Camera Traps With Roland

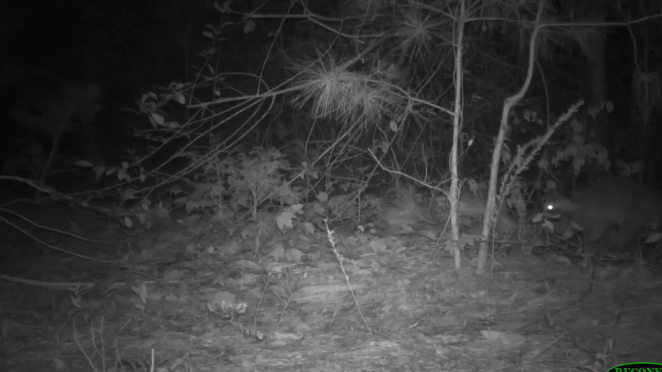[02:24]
months at a time, and whenever an animal walks by, it grabs a picture. And that information, that basic information that at this place,